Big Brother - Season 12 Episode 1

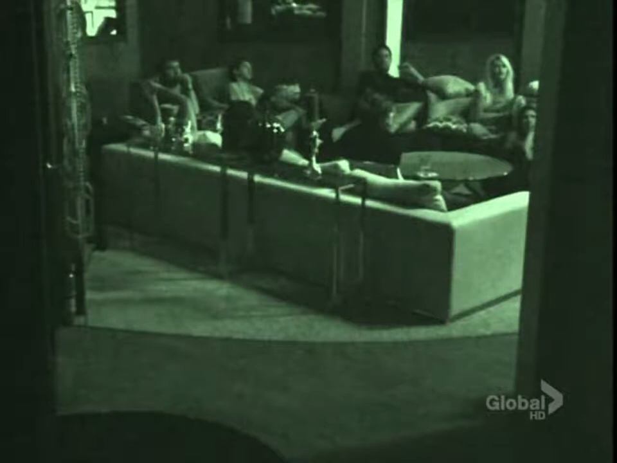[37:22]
You couldn't see your hand right in front of your face. I hear something. I think I seen something. It's definitely a little fishy when the lights went out. I knew it was definitely an act of sabotage.
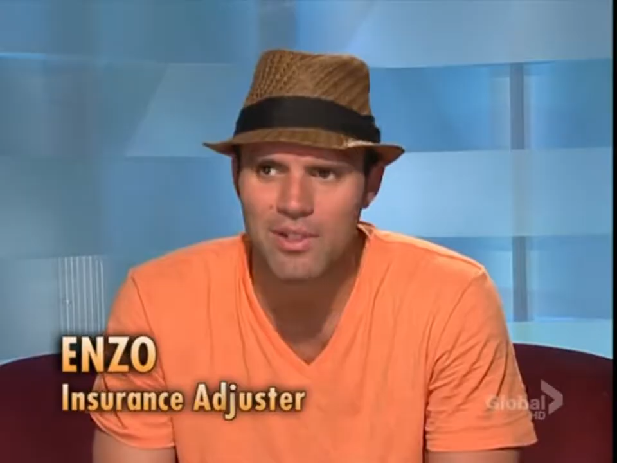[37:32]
The saboteur was definitely striking at that point. You got to get up a little bit early in the morning to get one past the Jersey kid. When the lights go back on, someone's going to be missing.
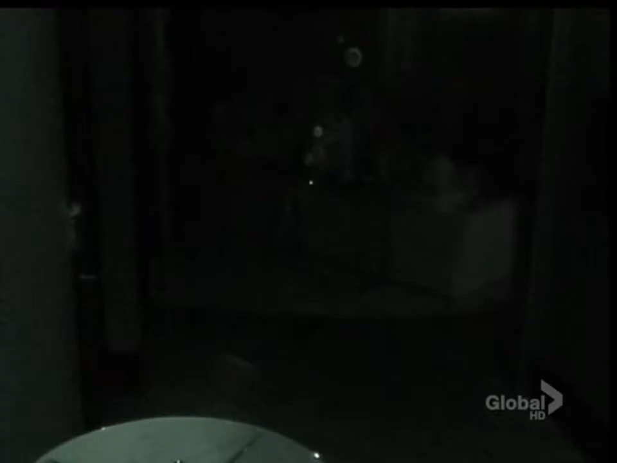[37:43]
So when the lights first went off and I was making my way to the bedroom, I couldn't see at all. I really honestly just assumed that it was Big Brother telling us to get to bed.
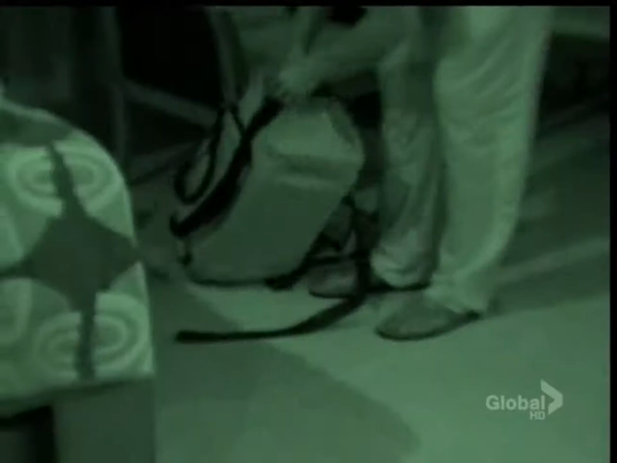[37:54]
So I made my way to grab my toothbrush and toothpaste.
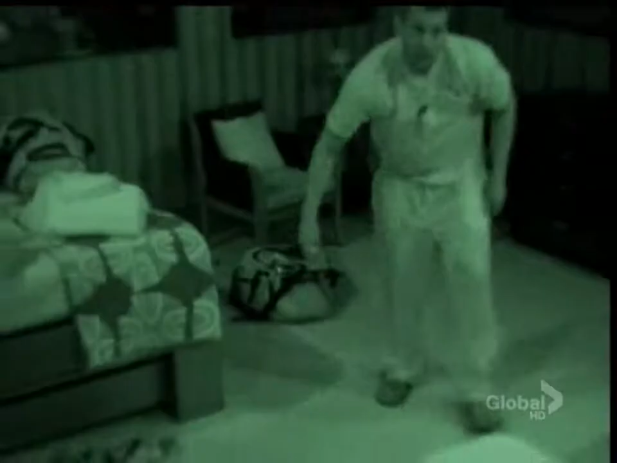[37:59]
It was pitch black. I couldn't see anything.